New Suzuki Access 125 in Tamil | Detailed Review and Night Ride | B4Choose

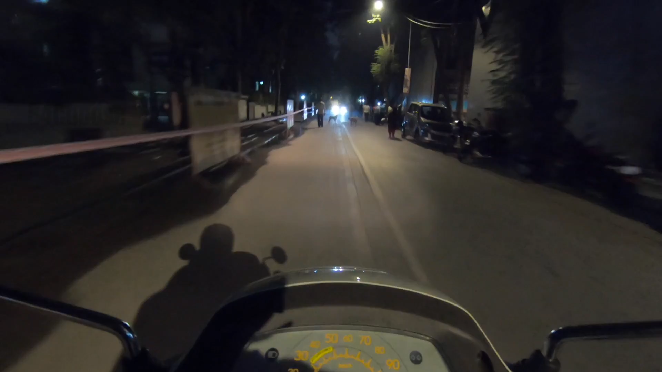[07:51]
ஜூபிட்டர் டியோவை கம்பேர் பண்ணும்போது வண்டி லென்த்தாக எனக்கு ஃபீல் ஆகுது, பார்க்கும்போதும் தெரியுது வண்டி லென்த்தியாக இருக்குது.
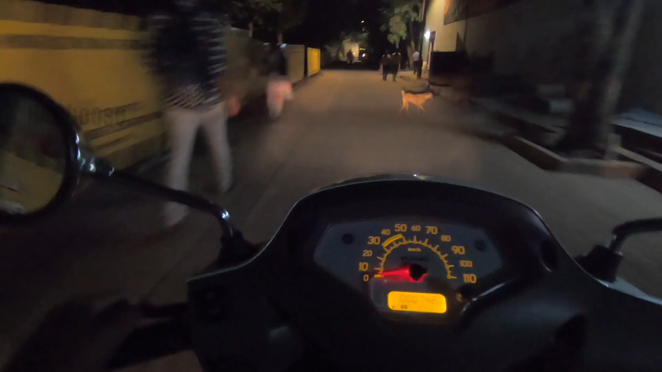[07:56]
அண்ட் நெக்ஸ்ட் விஷயம் அப்படின்னு வந்து பார்க்கும்போது சி ரேஞ்சு தெரியுதுங்களா, ஹெட்லைட்டோட ரேஞ்ச் நல்லாயிருக்கு உண்மையாலுமே.
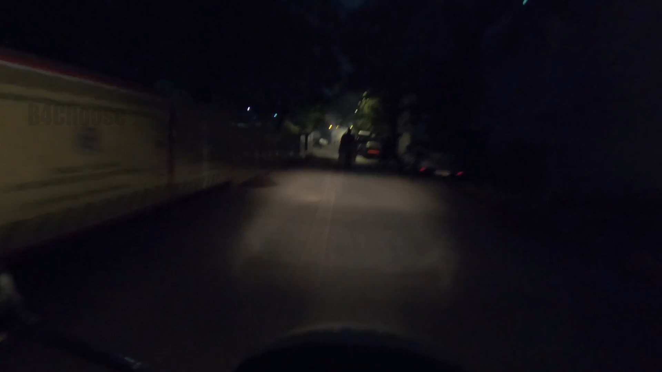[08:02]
ஹாலஜன் பலன் பாருங்கள், ஹை பீம் போட்டோன்னே அவர் பயந்துட்டார் பாருங்க.
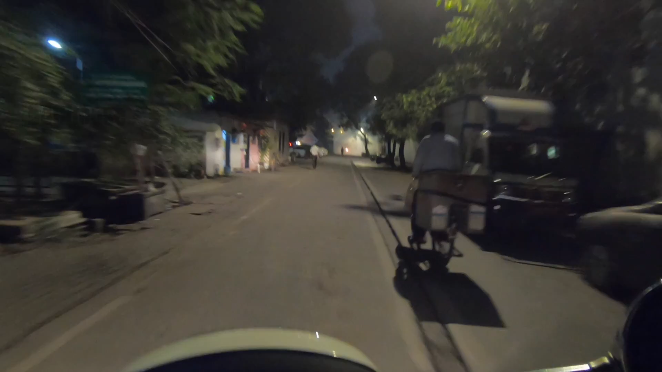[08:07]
ஸோ ஹை பீம் வந்து வேறு லெவலில் இருக்குது.
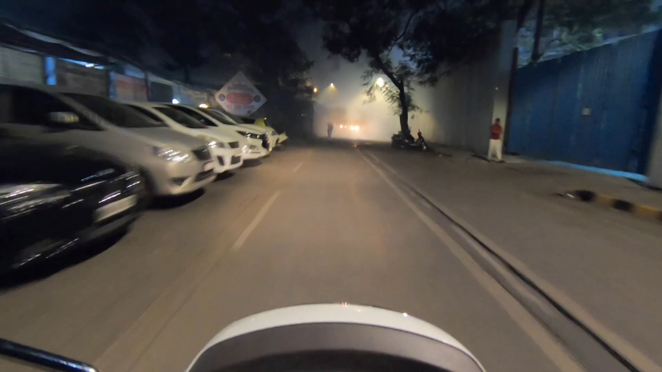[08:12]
அண்ட் நெக்ஸ்ட் திங் இதில் இம்பார்ட்டன்ட் திங் என்ன அப்படின்னா இது கொசு மருந்து அடிக்கிறாங்க மும்பையில், ஐயோ
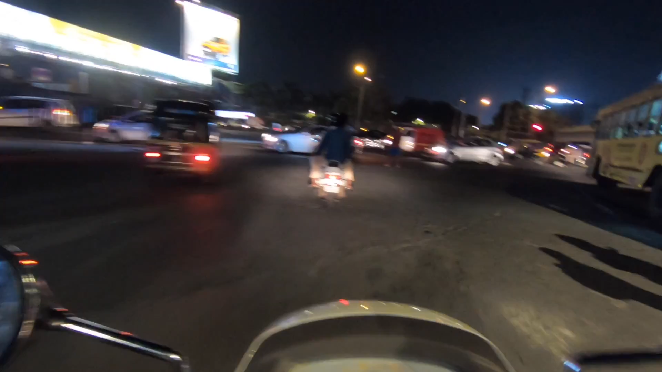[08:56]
கிரவுண்ட் கிளியரன்ஸ் அதிகமாக இருக்க வண்டினா இங்கே செட் ஆகும், அதுக்காக தான் இந்த வண்டி எடுத்துருக்குறாங்க, நிறைய பேர் இங்கே எடுத்துகிட்ருக்காங்க.
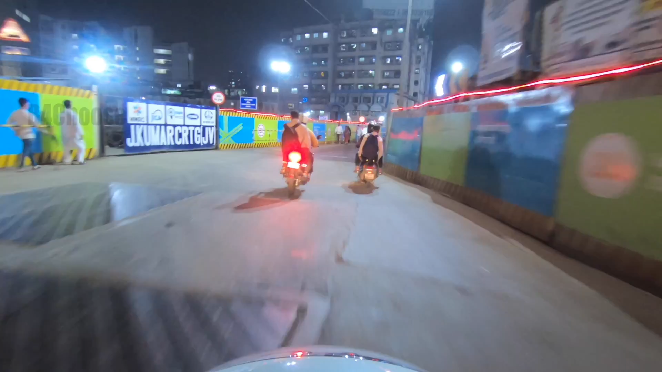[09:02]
ஆக்சுவலாக மும்பை பொறுத்தளவுக்கு இதுவுமே ஒரு டெவலப்பிங் சிட்டி தான், ஏன்னா வந்து அப்பப்போ இந்த மாதிரி ஏதாவது பண்ணிட்டே இருப்பாங்க.
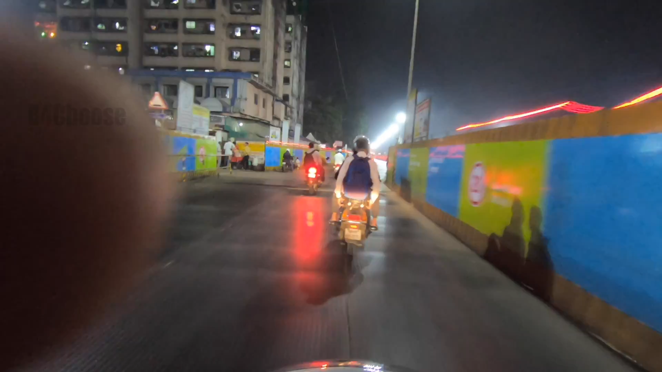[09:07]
இங்கே பாருங்கள் ஸ்பீடு பிரேக்கில் இரும்பில் போட்டு வச்சுருக்காங்க, அது ஒன்றும் இல்லை ஒரு பைப்பை சுரிச்சு வச்சுருக்காங்க.
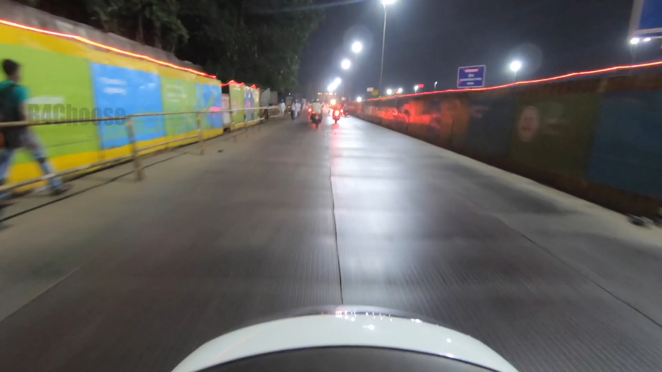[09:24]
கோயம்பேடுலேருந்து சென்ட்ரல் போகிற ரோடு அந்தமாதிரி நடக்கூடாதுங்கிறதுக்காக இந்த மாதிரி இரும்பு பிளேட்டை போட்டு அண்டர் கிரவுண்டில் ஒர்க் பண்ணுவாங்க.
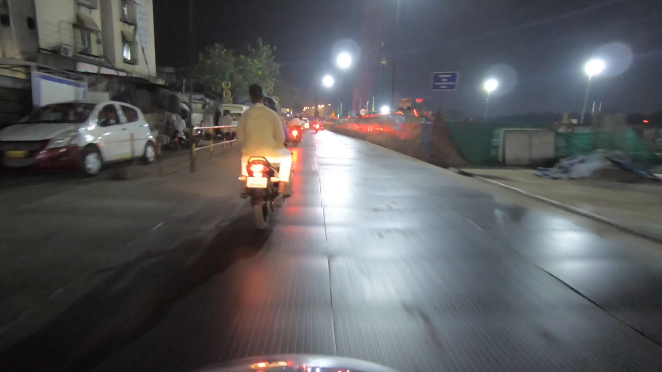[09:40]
இது இப்போ நான் ஓட்டிகிட்ருக்கிறது வந்து பார்த்திங்கன்னா மெட்டல் மெட்டல் சர்ஃபேஸ் மெட்டல் பிளேட் மேலே
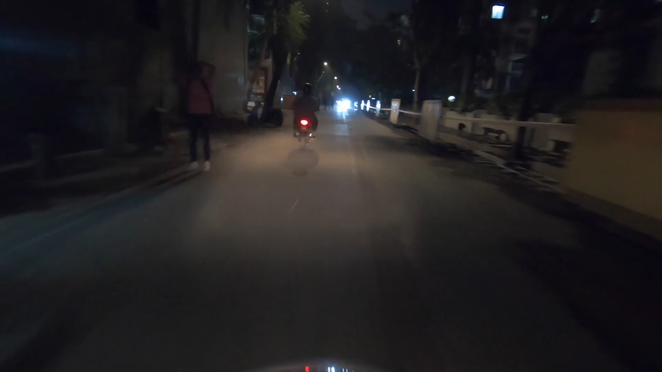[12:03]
ஸோ காய்ஸ், இதான் வந்து ஹெட்லைட்டோட இலுமினேஷன். ஸோ முன்னாடி வர லைட் எந்தளவுக்கு டாமினேட் பண்ணது பாருங்கள், இது வந்து லோ பீம், இப்போ நான் லோ பீமில் போயிட்டுருக்கேன், வேறு ஹை பீம் சரிங்களா.